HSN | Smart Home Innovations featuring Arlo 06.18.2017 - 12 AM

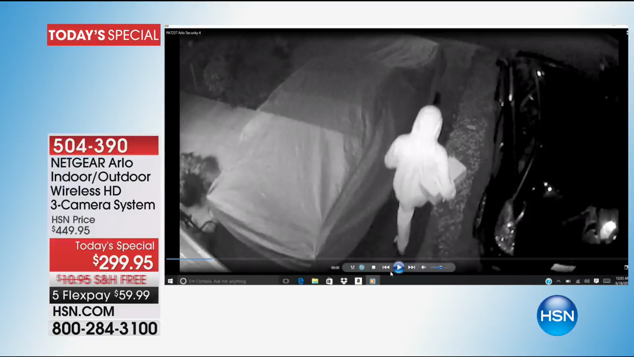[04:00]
You get packages delivered, and then they suddenly go bye-bye because somebody arrived and thought they'd take it. Exactly. And these are real. So this is the night vision. Look at this guy. This is a real video that somebody sent in.
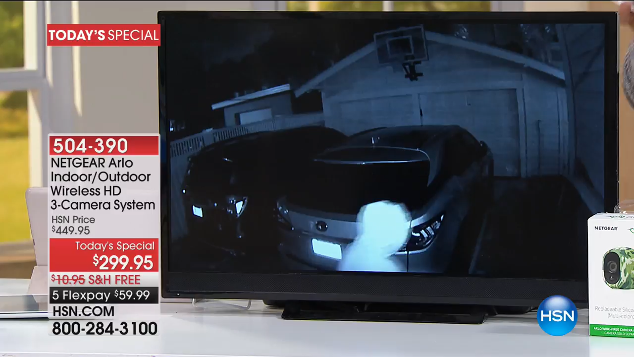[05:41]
We have waited a lifetime to say that we have outdoor cameras. Folks, these are the same cameras. You can go indoors. You can go outdoors. You can mix and match them. You get three of them.
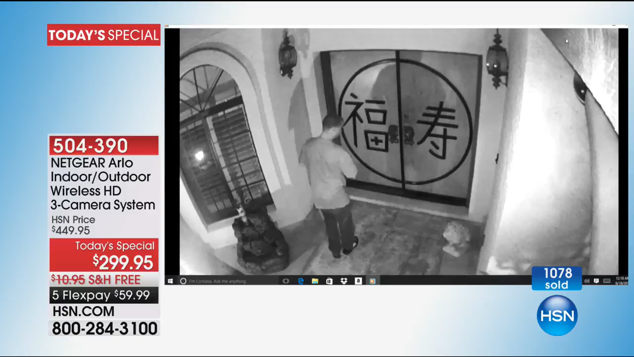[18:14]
He goes over to the front door. He's checking the locks. This guy goes over here to the car. He's looking around and he goes in the car. This guy is a landlord that went into the girl's apartment. That's the female clothes right there.
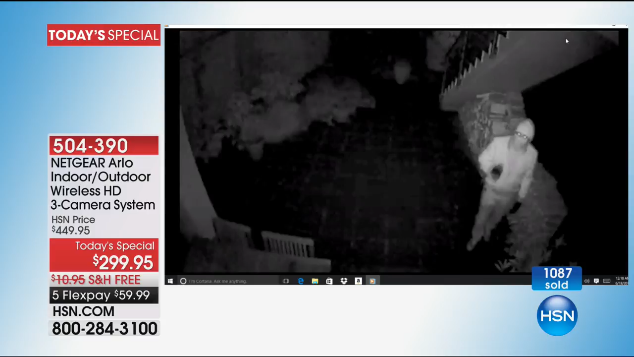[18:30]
And he's checking it out. This guy sees the Arlo camera and he decides to leave. Isn't that awesome? He looks up, he sees the camera and he leaves. That's the best thing about it. They look up and see a camera and they're out of there. So those are just some of the scary videos. I want to show the ones packages are what we hear because everyone's getting packages delivered to their front porch.
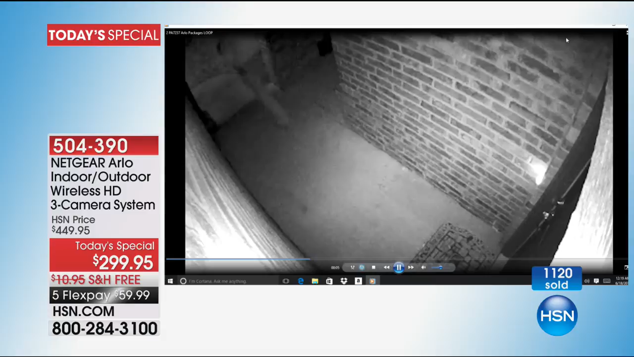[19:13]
There's a strange guy. He dropped something off and then left. Watch this guy right here. Tosses. Okay.
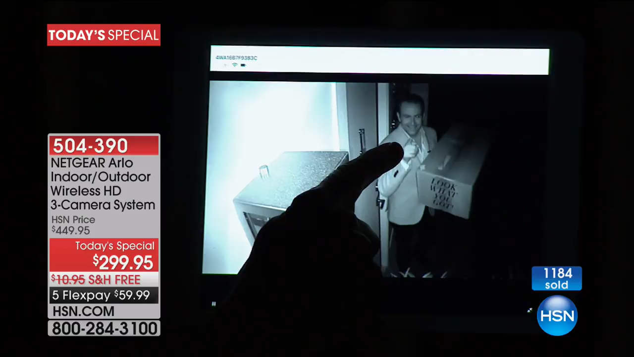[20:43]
Let's see. Look at him right there. Look how recognizable he is. That was day to night in a split second. And you're looking at it on a, on a tablet right there. Your tablet, Adam just tripped on something. I dropped and I ran. I'm running away, Julie. He's running with the package. He just stole it. But so your tablet, your phone, your computer, you can look at it, um, on all of those.
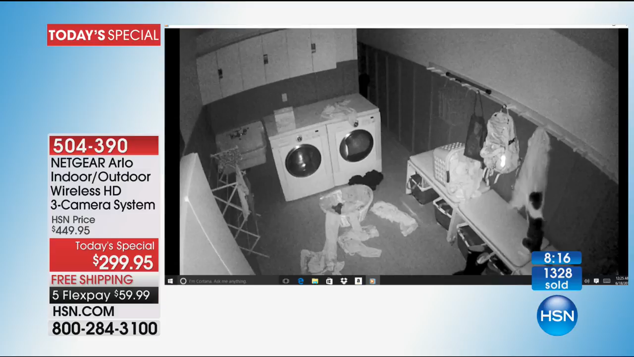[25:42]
Oh, I want you to see these videos right here. Okay. So this is the unexpected. Check out the cat right there. And again, these are real videos that people have sent into Arlo. That guy just did the ding dong ditch.
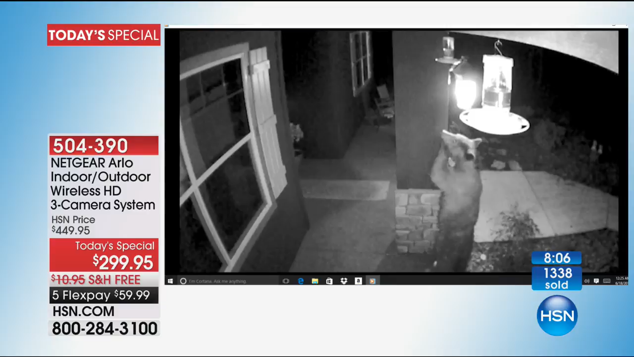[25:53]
Here's a bear. These are real videos. It was that, uh, okay. Now this is bad. How many times have you ever? What was he doing? Yeah. He was doing a bad thing on the front porch, but the cat is my very favorite.
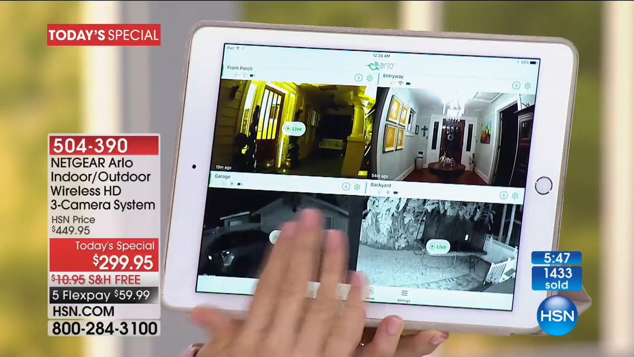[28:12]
You can turn it like this. So you see one, two, three, you can add up to five all on that same app and then you can expand it. Let me show you how to do that. There we go.
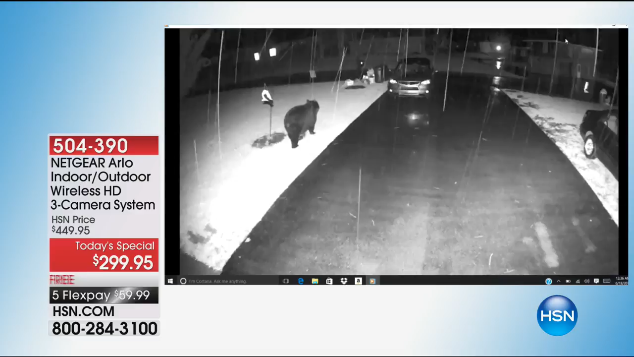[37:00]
We've seen a lot of amazing videos. I wanted to end with this. So this is the capturing the unexpected. There's the kitty-reaking hammock in the laundry room. These are real videos that people sent in to Arlo. That guy did the little ding-dong ditch. There's a bear, and then the, what are those, raccoons? You never knew what was going on. And then that naughty dog right there. That's who was leaving the present for you. You never had any idea. Exactly. And then the bear. So again, those are real videos. I think that's so fun that Arlo allowed us to use their real videos that people like you sent in.